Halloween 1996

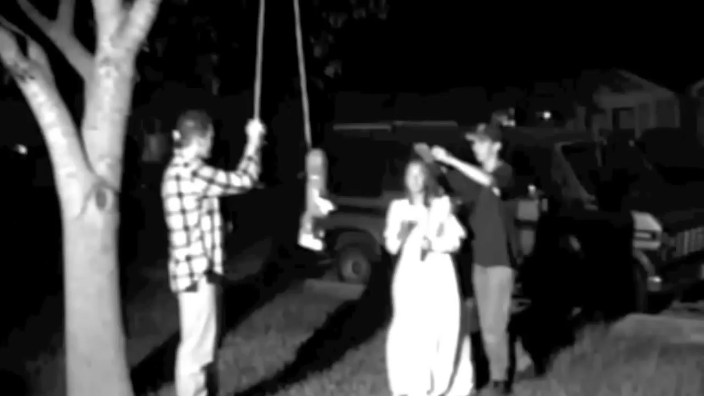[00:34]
Okay, we're here at the Halloween party.
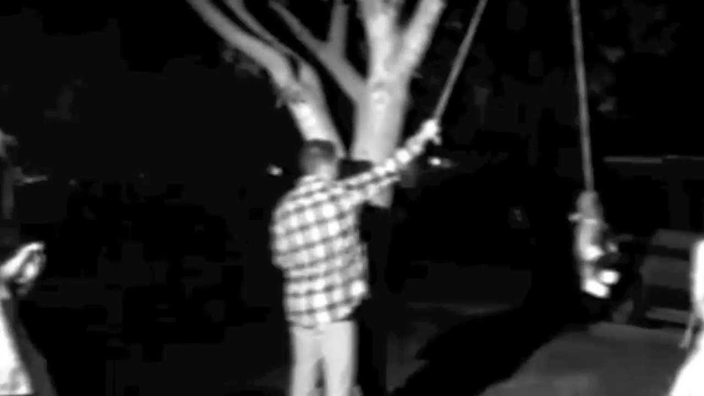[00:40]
We got some good stuff going on. There's Jara and Rebecca and Fabby. She had a baby and she's like, no! She had her baby. Two swings. Yeah.
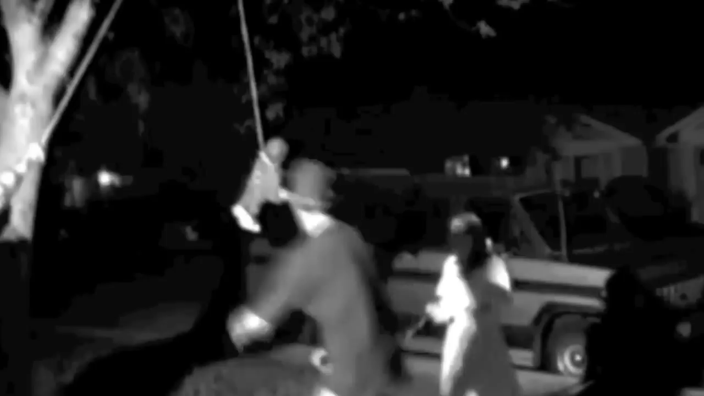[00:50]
For being honest, Vicky.
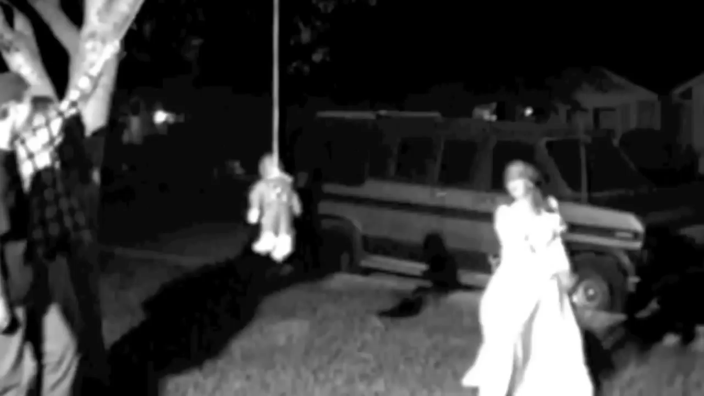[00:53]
Three, four, five, six. Wait, there's a big old cow in the way.